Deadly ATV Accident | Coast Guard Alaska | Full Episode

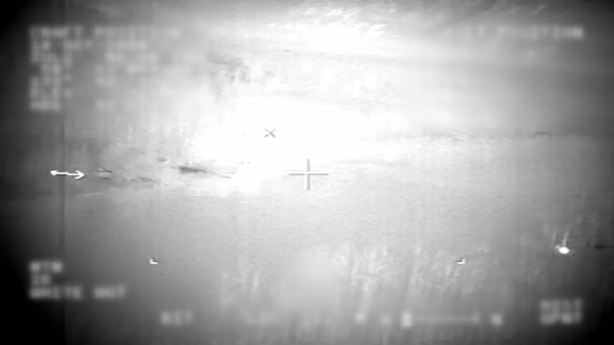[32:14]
Coast Guard helicopter, yes, we see your smoke signal, sir. This one might be a little harder to land, just so you guys are aware. Right, looks sir.
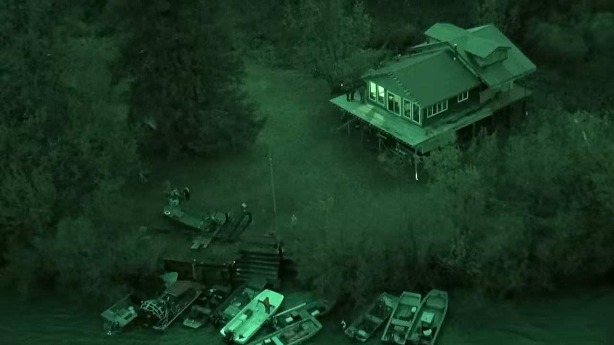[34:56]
3-8 swimmer, we will need to hoist the patient. And roger that. How is that spot that we hoisted you down to?
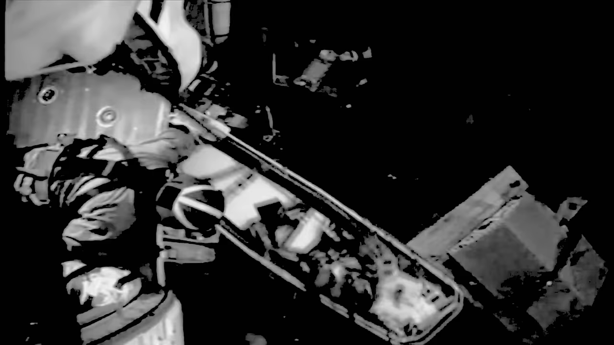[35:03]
Will that work? Yes, sir. That's a good spot. It'll work over. They had the patient inside the cabin,
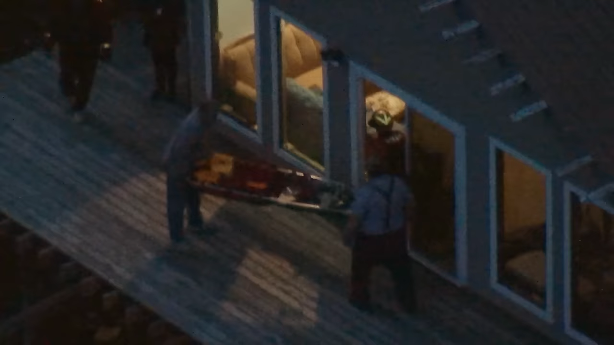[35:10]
and I saw where she fell, and it looked like a very painful fall off of about a 10-foot balcony.
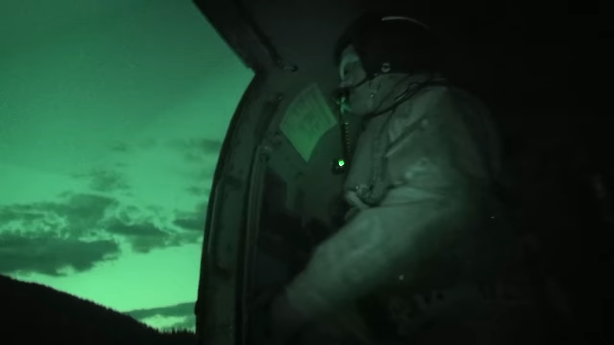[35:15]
Number 3-8, we're coming into a hover over your position. You guys ready for hoist?
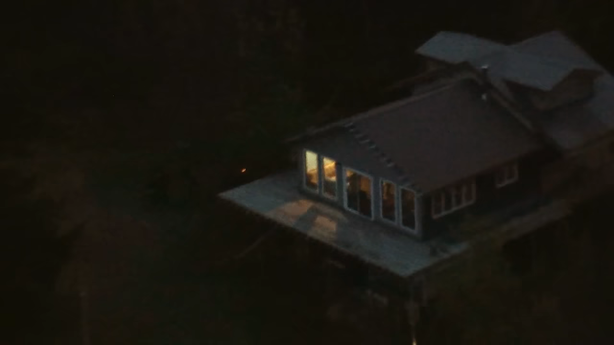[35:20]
Yes, we are ready for hoist.
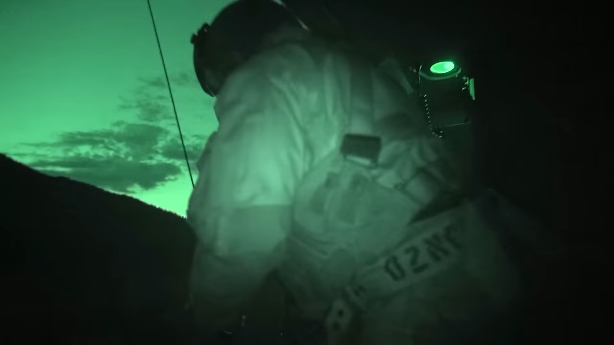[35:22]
Over. Rescue checklist complete. Ready for one bear hook recovery of the litter with survivor from 110 feet. We get back in the hover over the survivor, and being that high, the survivor started spinning pretty bad.
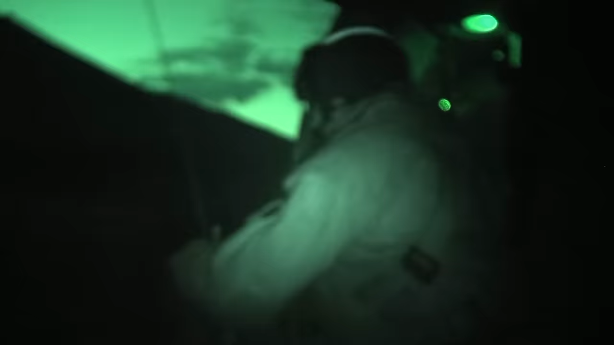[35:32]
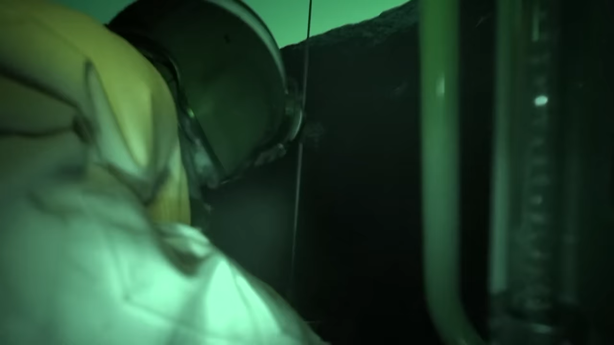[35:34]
Litter is clear of the deck. Got a spin to it. Hang on, she just don't want her to get sick.
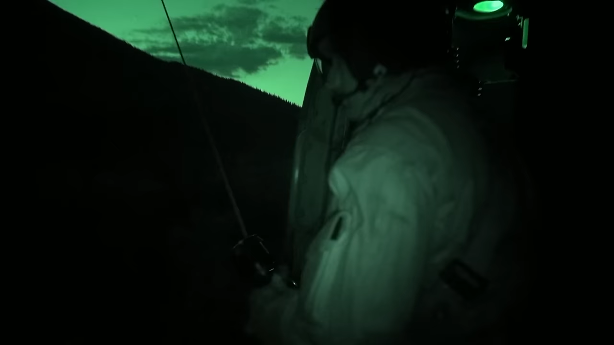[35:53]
Got into a hover at Taku Inlet.
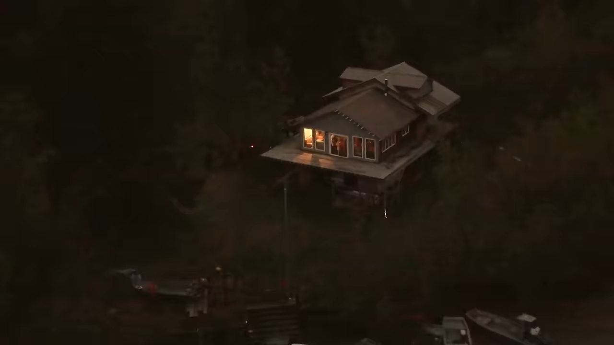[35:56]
The patient had a possible broken neck and head trauma. Litter is clear of the deck.
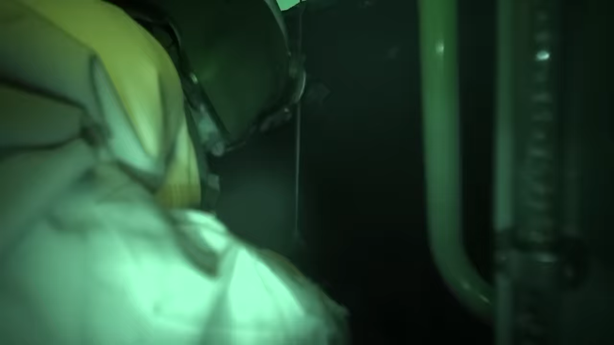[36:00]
Got a spin to it. Hang on, she just don't want her to get sick.
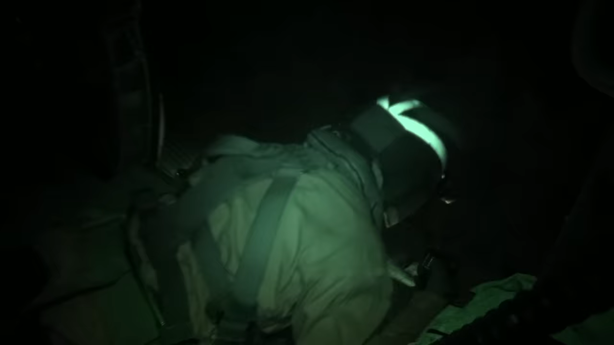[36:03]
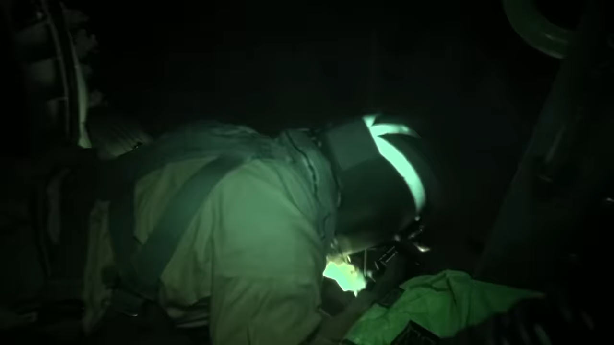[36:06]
Stop in the swing. She started spinning pretty bad. There's not a whole lot we can do about it. We just hope she closes her eyes and doesn't puke on the way up.
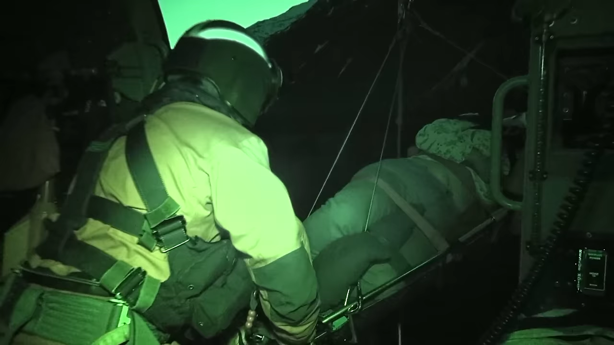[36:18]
So I try to speed up the hoist as fast as I can, getting her up to the bottom of the helo. All right, litter is inside cabin right now. Just dragging survivor in cabin door.
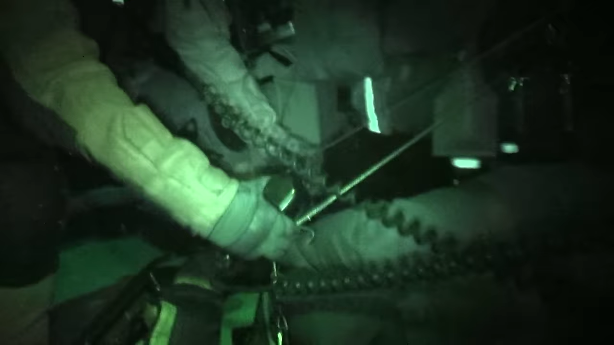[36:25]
Roger.
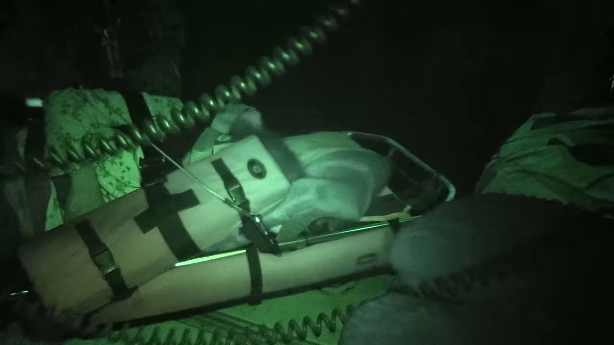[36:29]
Once Josh gets the patient stable in the helicopter, I hooked up and he picked me up without a hitch.
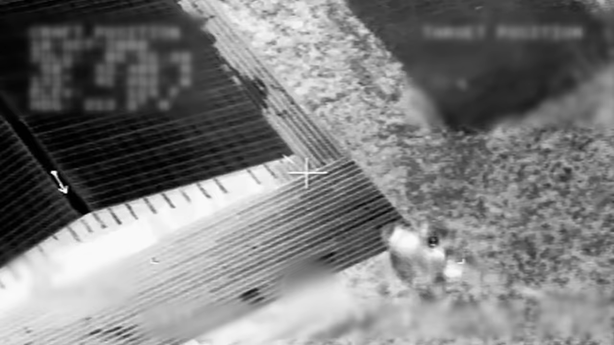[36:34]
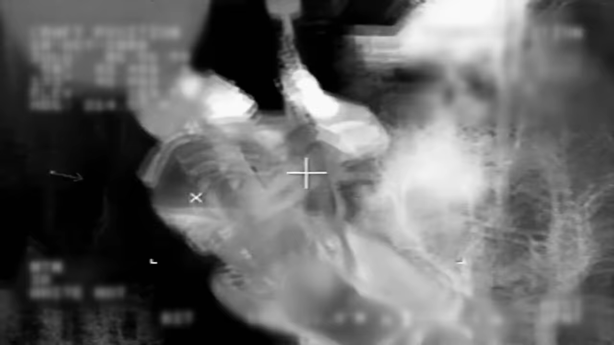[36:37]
I stayed out of the trees this time and got me in the helicopter.
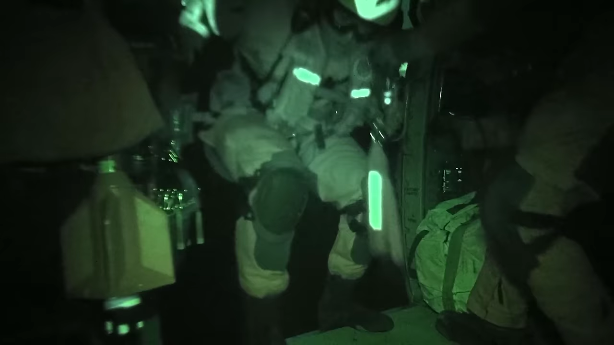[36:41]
And rescue summary is coming in cabin door. Cool. Hoist complete.